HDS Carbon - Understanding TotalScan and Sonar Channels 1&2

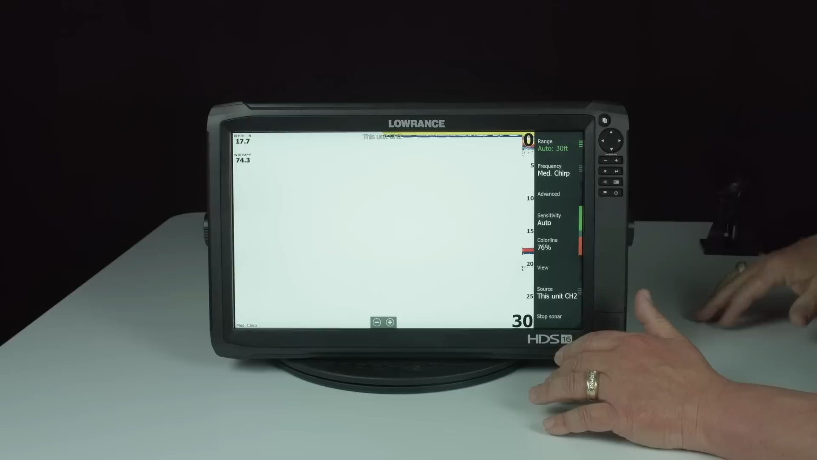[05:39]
I'm getting a bottom lock. So this unit's ready to use now on the total scan transducer.
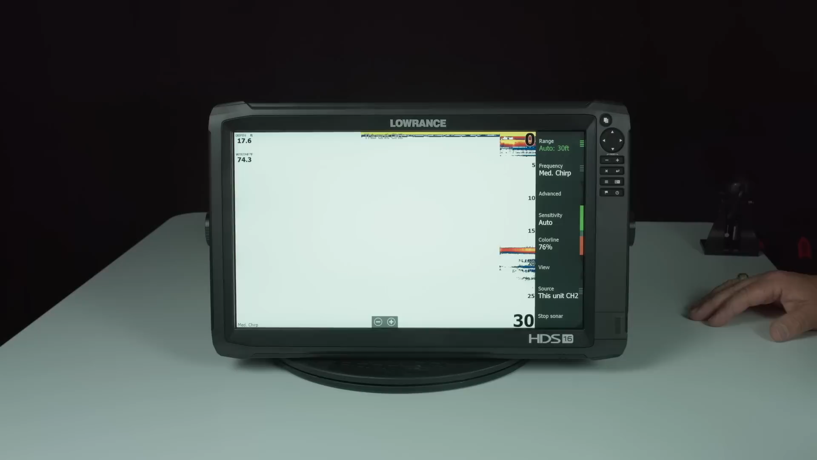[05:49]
Now, if I were in a bass boat and I was wanting to run down the lake and I didn't want to use my total scan transducer, but I wanted to use that transducer that was glassed into the hole of the boat,
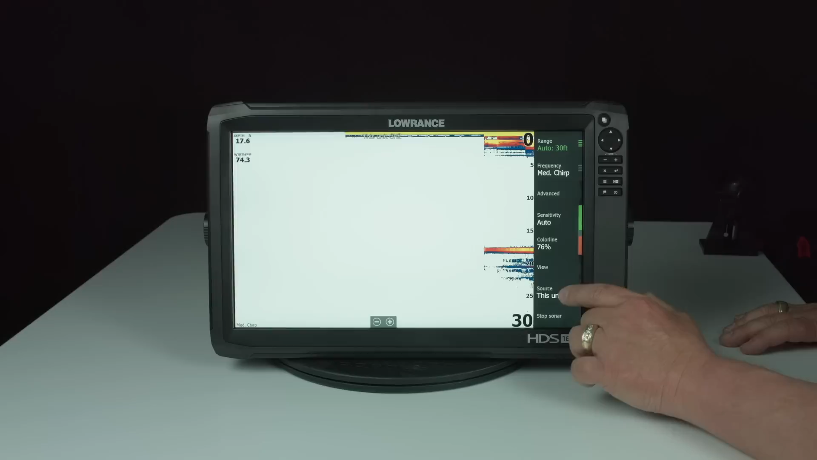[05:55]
I would just come back and I would select this unit channel 1 and it would start getting my depth information from that transducer.